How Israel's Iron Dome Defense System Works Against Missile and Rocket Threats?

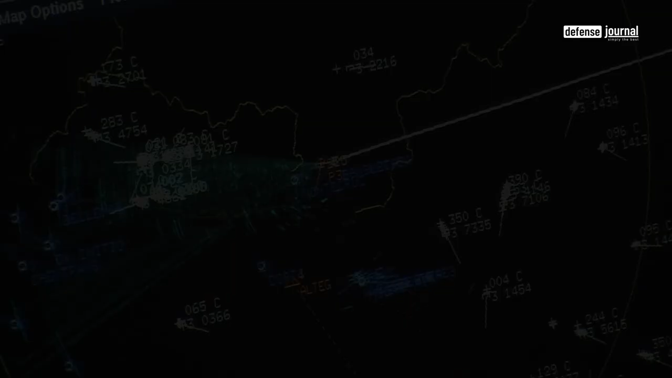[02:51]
This radar, equipped with advanced algorithms, swiftly identifies and assesses the trajectory of hostile projectiles, enabling quick response times.
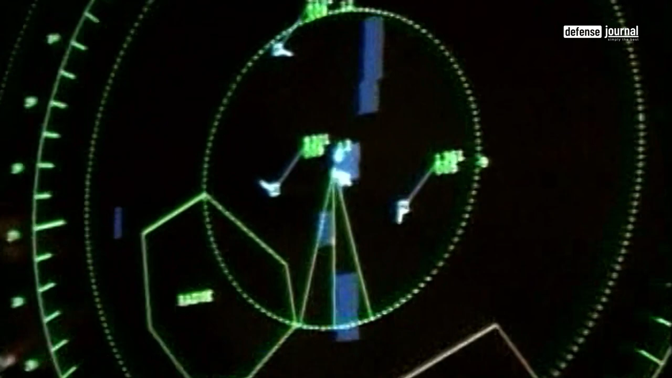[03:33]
speed and threat level to determine the appropriate response.
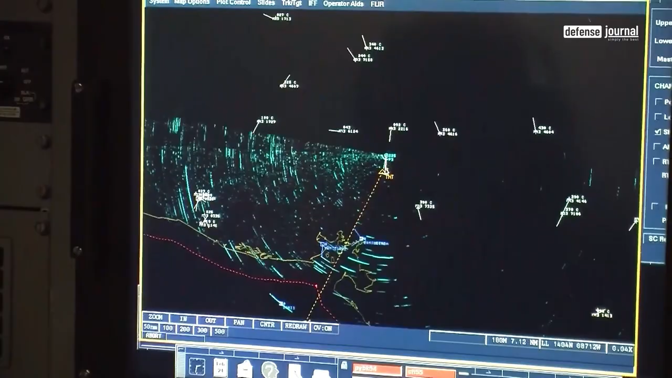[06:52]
The Patriot employs sophisticated aerial interceptor missiles and utilizes high-performance radar systems.